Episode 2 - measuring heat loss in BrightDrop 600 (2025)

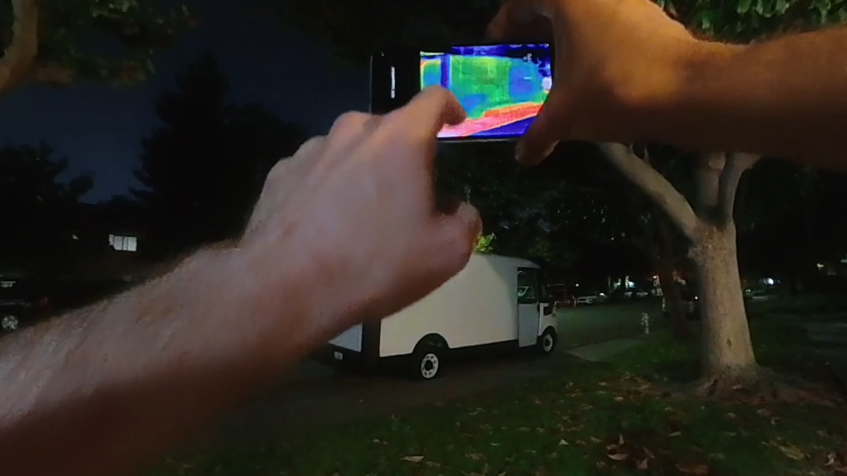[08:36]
interesting the road is the warmest
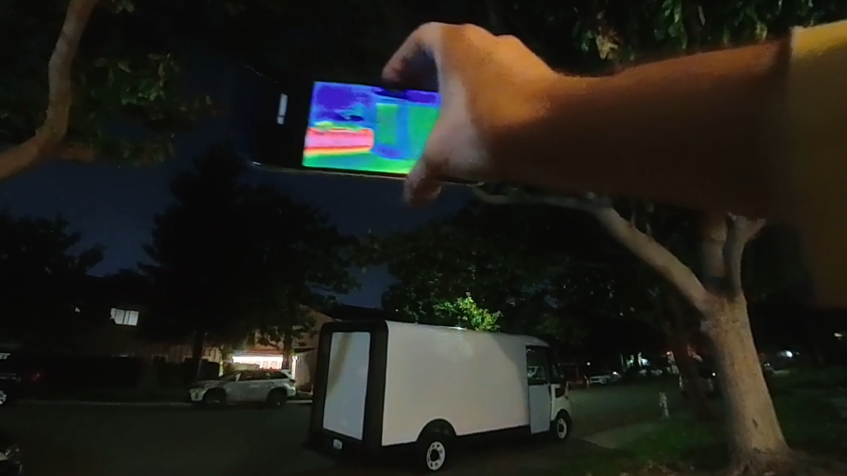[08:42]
the sky is the coldest
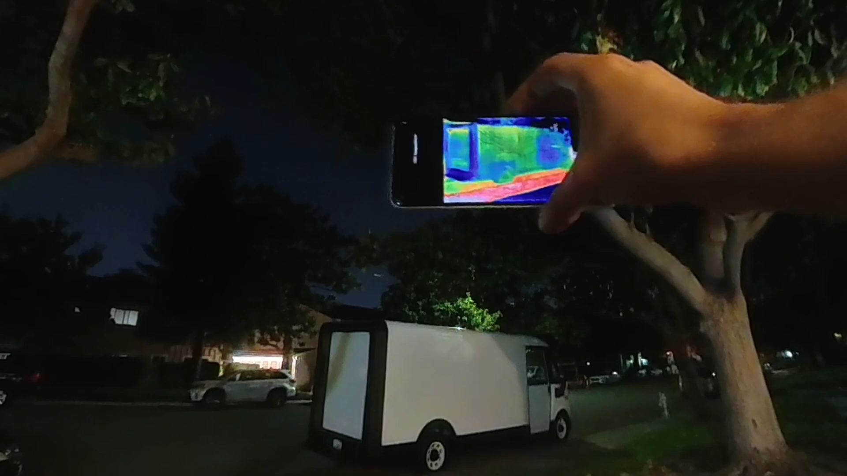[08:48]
the van
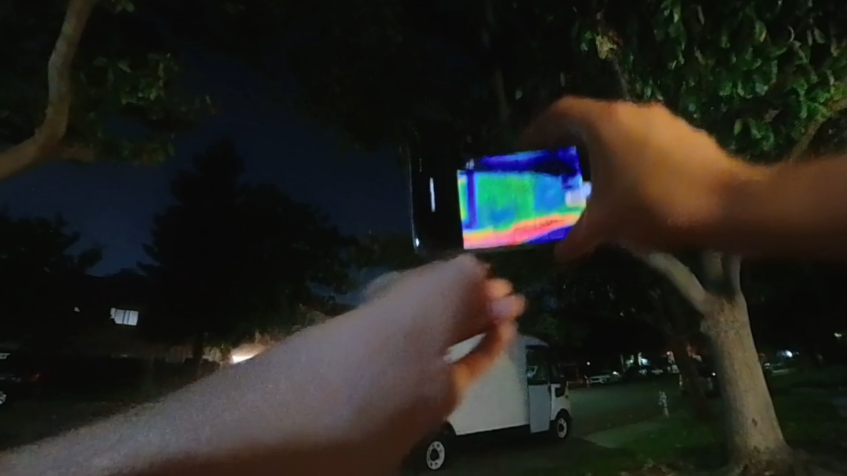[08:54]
i don't know how to actually check the temperature of the van you can see there's a slight warm line at the top
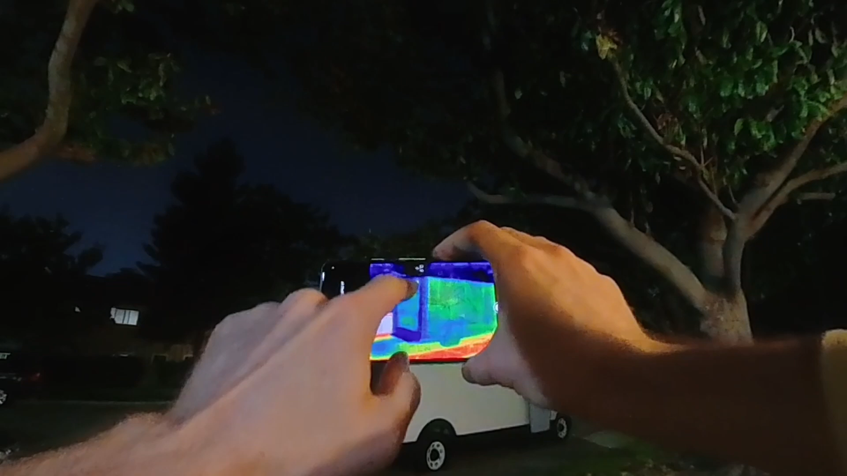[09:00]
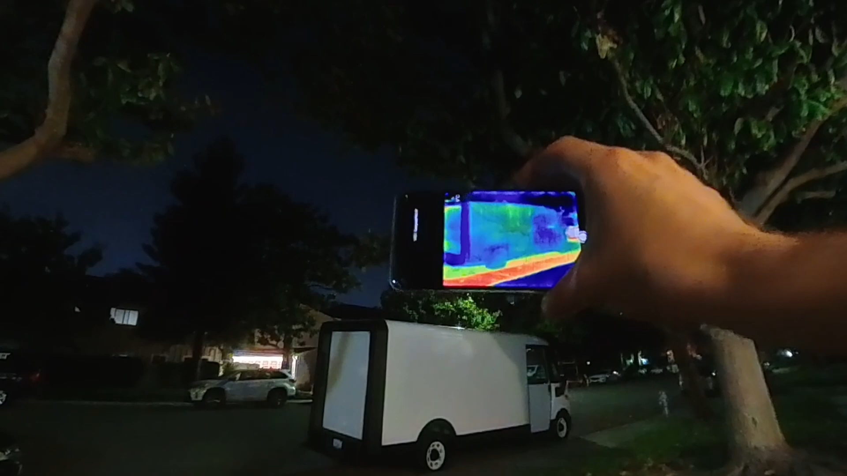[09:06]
right otherwise just kind of all the same temperature
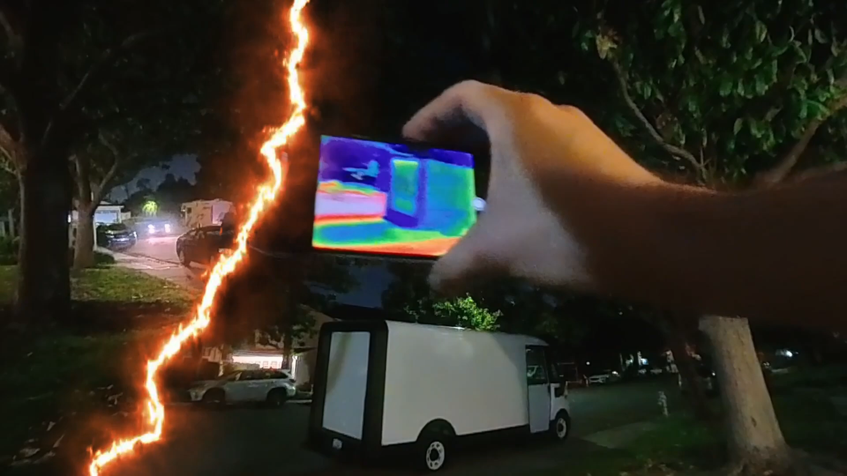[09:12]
okay this way we should be able to see the
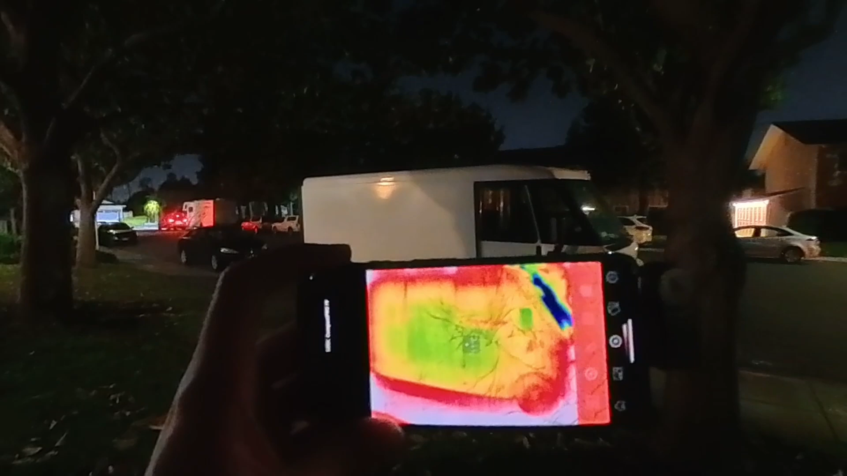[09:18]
outside of the van well it says 12 degrees so
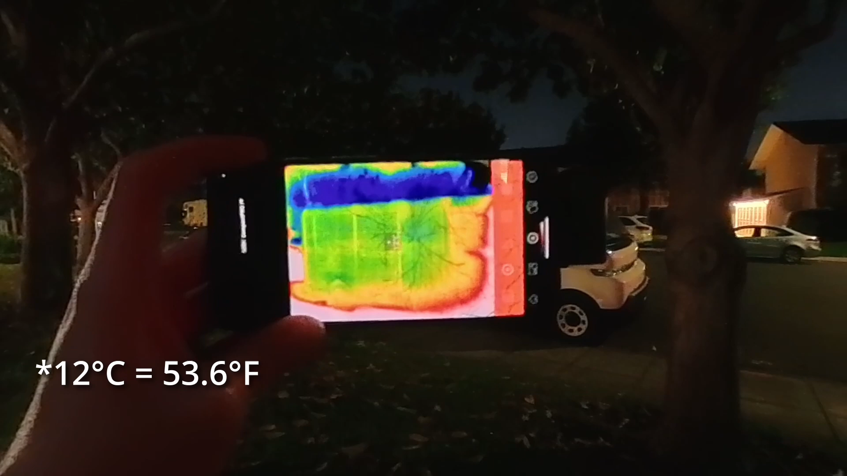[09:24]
not really much warmer than the ground which is 11
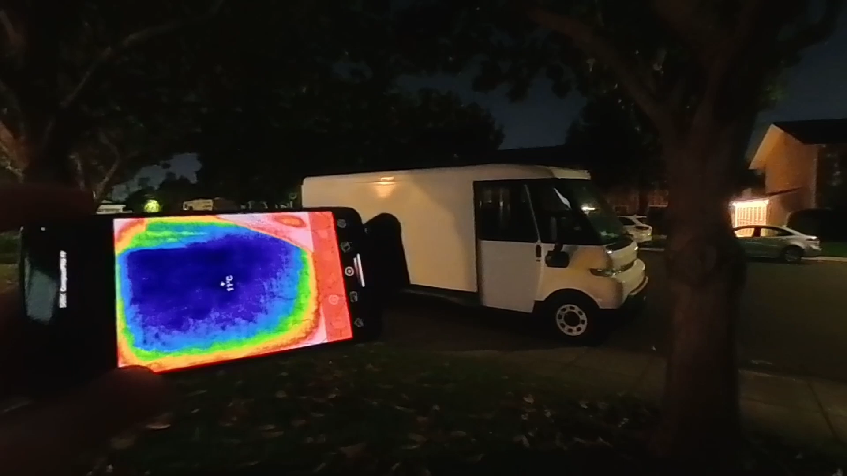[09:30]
surprising but maybe it's already cold inside